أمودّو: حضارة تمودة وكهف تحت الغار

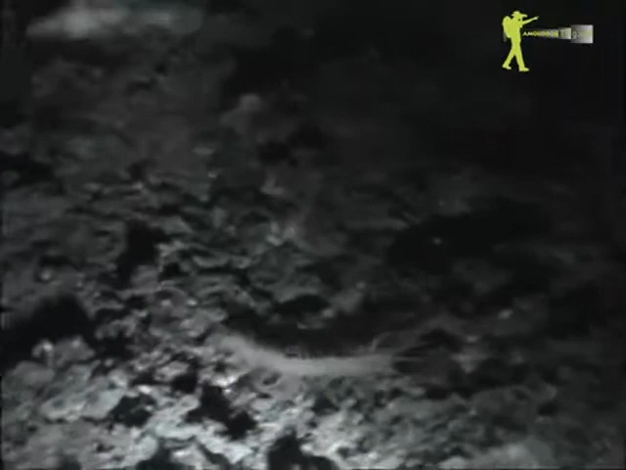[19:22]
ومن بينها هذا النوع من مفصليات الأرجل المعروف بأم 44، وهي دويبة ذات أرجل عديدة تفرز سما يمكن أن يشكل خطرا قاتلا للإنسان.
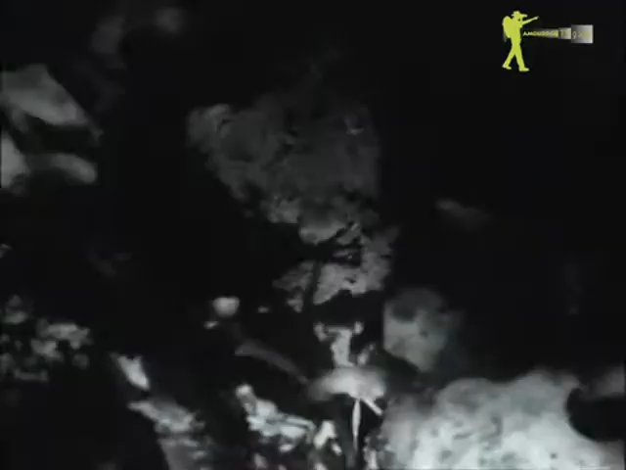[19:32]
إضافة إلى حشرات لاحمة من غمديات الأجنحة تعيش هي الأخرى في هذا الظلام
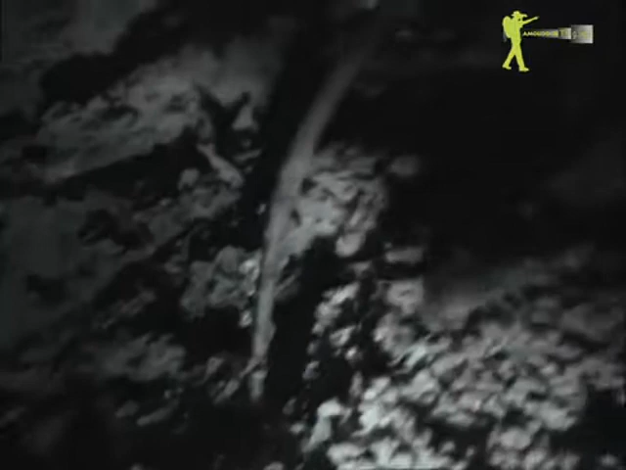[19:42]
الأبدي، وتهتدي في سيرها بقرون للاستشعار وبعض الأجزاء الحساسة من جسمها.